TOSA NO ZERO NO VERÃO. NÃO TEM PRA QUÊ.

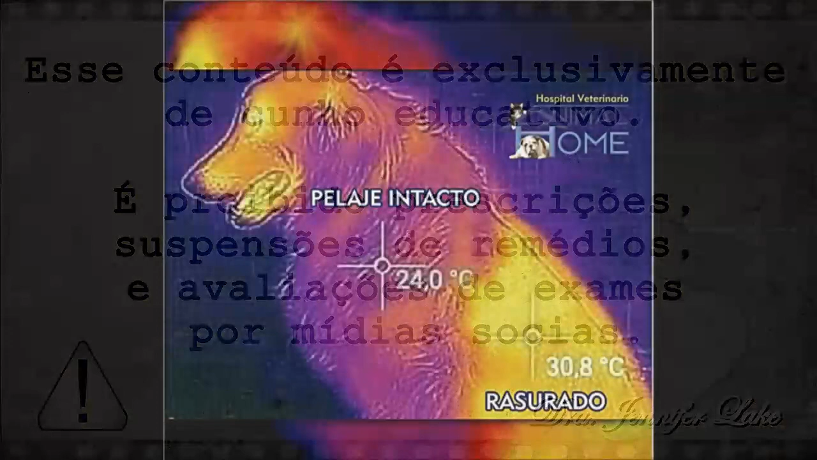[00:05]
Gente, olha essa foto. Vocês estão conseguindo ver essa foto aí? Então, pois é. Olha aonde está o pelo intacto, tá? Olha aonde não está tosado. Está numa temperatura de 24 graus. Agora, olha aonde está tosado. Olha aonde está careca. Olha a temperatura. Está de 30.8. Então, esse animal, ele está a 6 graus mais quente, gente. Por quê? Porque a pessoa foi lá e raspou o cachorro, né?
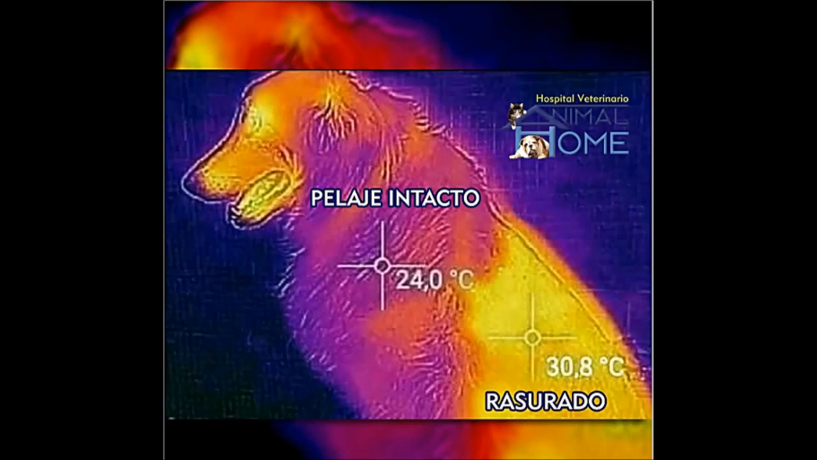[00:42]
Ali na metade para provar. Está vendo, gente? Está provando ali para vocês que aonde está raspado é ruim, está quente. E aonde tem pelo, que a pessoa pensa que é ruim, não é. Está frio. Olha a temperatura. Está mais fria onde tem pelo do que aonde está careca. Bom, gente, vamos prestar atenção agora nessa foto aqui desse cachorro todo colorido. Cada cor dessa corresponde a uma temperatura. Então, vamos ver essa foto, tá? Com essas cores de fora para dentro do rosto do animal, tá? Então, vamos começar ali pelo pelo, tá? O pelo, vocês estão vendo, que é um roxo bastante vibrante, tá?
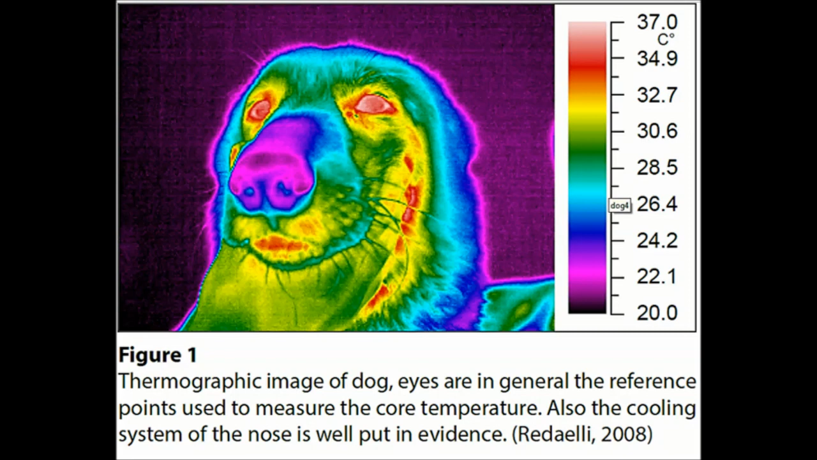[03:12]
On screen: scale top 37.0°C, scale bottom 20.0°C
Não, gente, tá? Não. Por quê? Porque o lábio, ele é bastante vascularizado. Tem muita corrente sanguínea ali passando, tá? Então a gente precisa desse lábio vascularizado, a gente precisa desse aumento de fluxo sanguíneo passando para poder ajudar na termorregulação. Agora vamos a essa terceira foto, gente. Olha esse coelhinho que fofo. Vocês estão vendo que as cores que estão nesse coelho são cores frias, tá? Olha aí o azul piscina, o azul escuro, né, minha gente? Então isso aí tudo é cor fria. Então esse animal, ele tá fazendo a sua troca de calor, tá fazendo a sua termorregulação sozinho. Ninguém precisa estar cortando cabelo, ninguém precisa estar tosando pelo, ninguém precisa estar fazendo nada disso, tá?
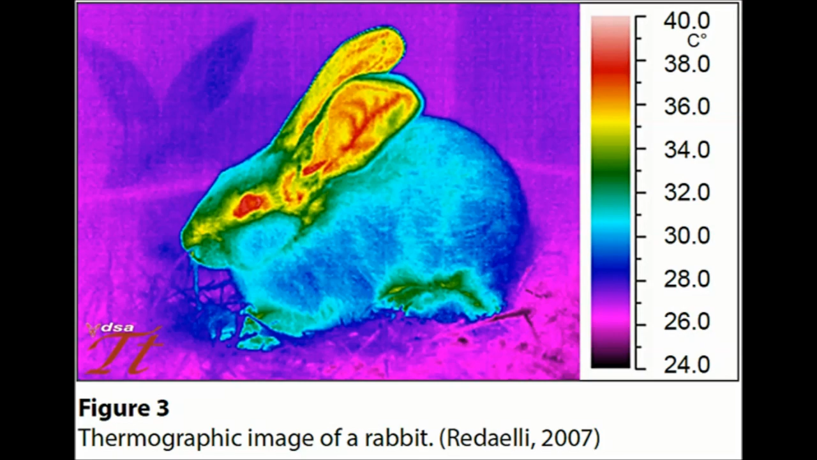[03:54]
On screen: scale top 40.0°C, scale bottom 24.0°C
Ele sabe, tá, minha gente? E a área mais quentinha que tem ali é a orelha, que é onde não tem muito cabelo, né? Que é um pouquinho mais vascularizado, a gente consegue ver, né, as artérias ali, os vasos da orelha do coelhinho, né? Então é ali, tá? Mais amarelinho, então já é uma temperatura bem mais alta, tá?